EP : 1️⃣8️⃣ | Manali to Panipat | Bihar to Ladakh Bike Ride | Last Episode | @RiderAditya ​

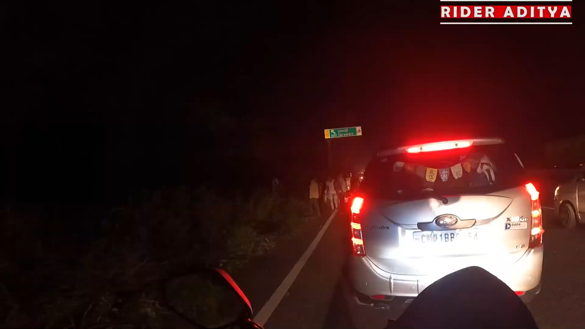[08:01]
यहां पर हुआ एक तगड़ा वाला एक्सिदेंट देख सकते हैं आप लोग